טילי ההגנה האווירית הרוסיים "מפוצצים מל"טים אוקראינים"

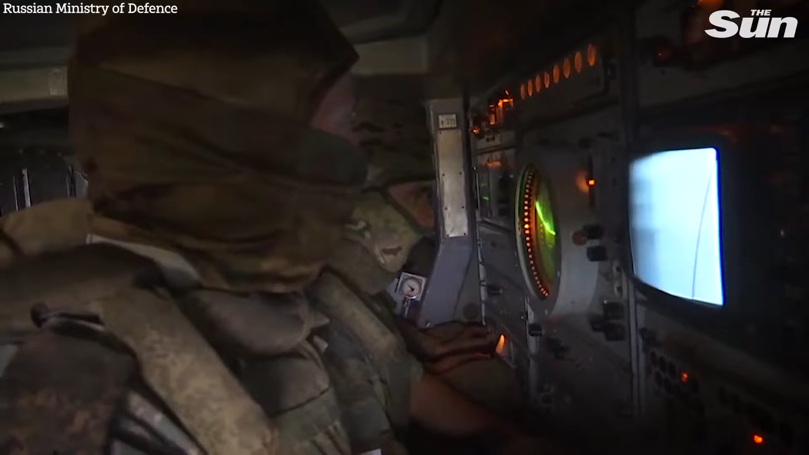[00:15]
Есть цель, азимут 16! Дальность 8300 приближается!
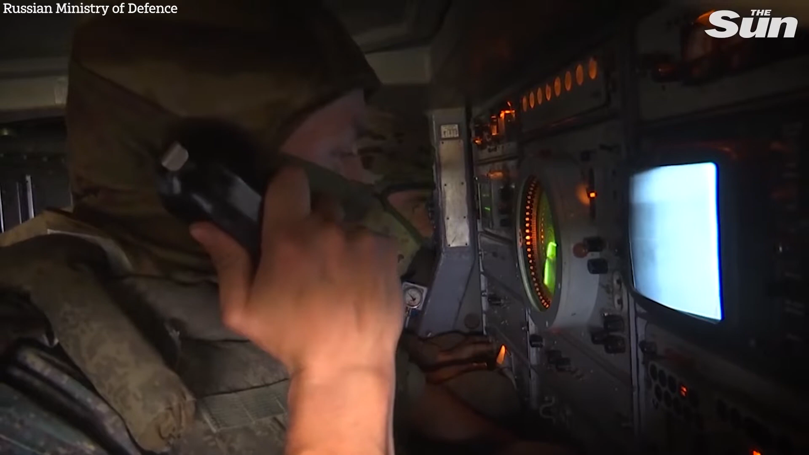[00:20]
Есть цель, азимут 16! Дальность 8300 приближается!